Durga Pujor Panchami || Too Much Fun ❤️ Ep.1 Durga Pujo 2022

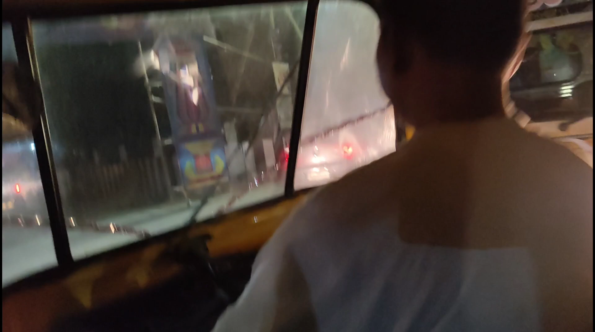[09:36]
ঢুকে গেলাম এখন আর ওই ট্রাফিকের টেনশনটা নেই খালি রাস্তা মানে 5-10 মিনিটে পৌঁছে যাবো